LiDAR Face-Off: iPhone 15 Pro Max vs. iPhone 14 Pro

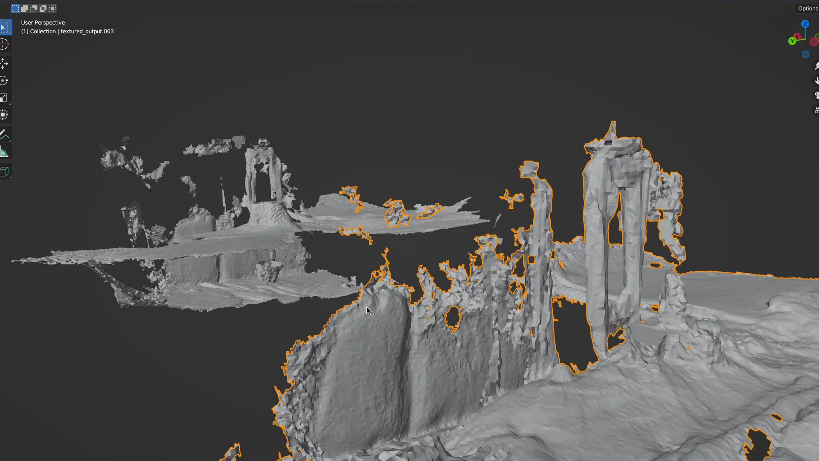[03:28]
So it's just an interesting thing to see if they would do anything. I was honestly kind of hoping they would improve the 15 Pro Max as spatial video is coming on it.
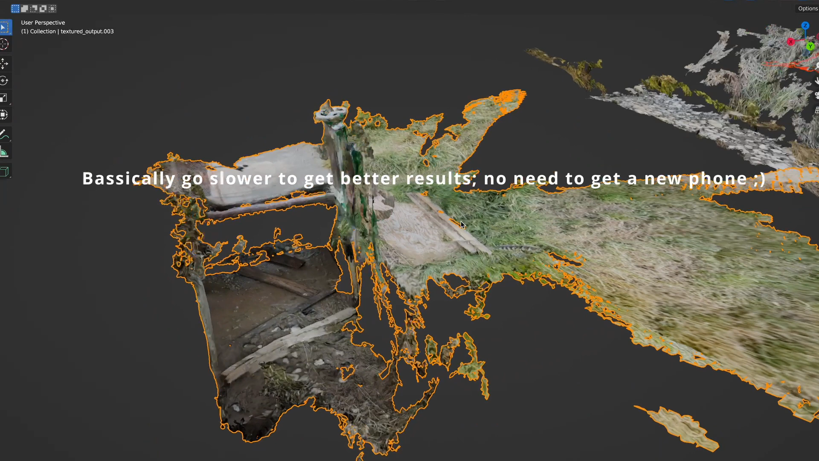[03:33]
And I figured the only way that would work is if they were doing something else to the LiDAR scanner. But yep, looks like it's not the case.
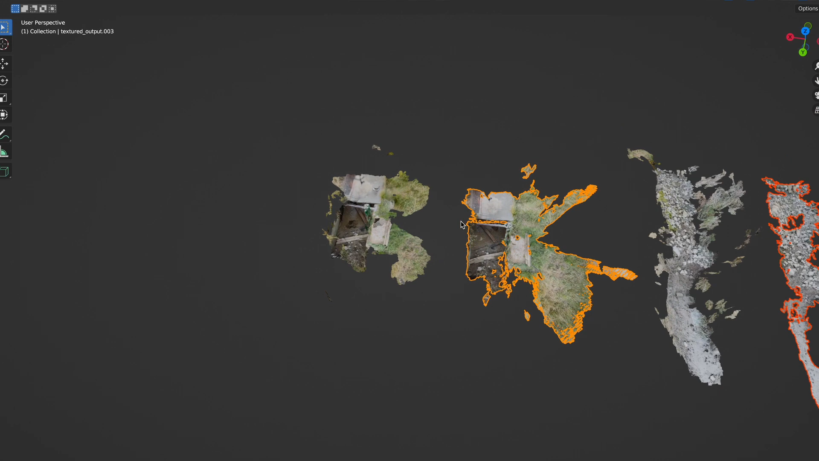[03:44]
Anyways, before we end this video completely, here's just a time lapse of me getting one more final big LiDAR scan with this 14 Pro,